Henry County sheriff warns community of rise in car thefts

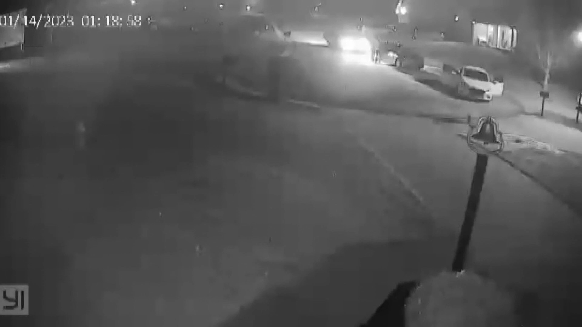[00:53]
This video from a Henry County residents home camera shows from afar what deputies are concerned about. Yeah, possibly teenagers, definitely young people cars pulling up in a neighborhood at night. People rushing out. They're jumping out, scattering like ants, hitting every car they can. And then, according to Henry County Sheriff Keith Perry, they checked to see what valuables or weapons neighbors have in their cars and whether they left their keys in them.